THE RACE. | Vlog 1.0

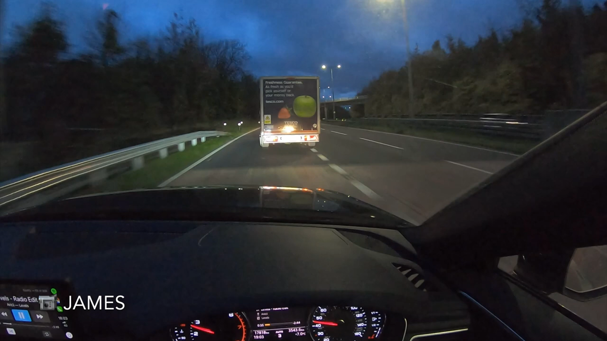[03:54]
sake. This is the part. I spoke to Jack about an hour ago, and he said it was going to take him about 50 minutes. Get up! Come on, get out of the way! Get up! Right, we're on our final approach. This is the big question. Please no, please no, no, no, no.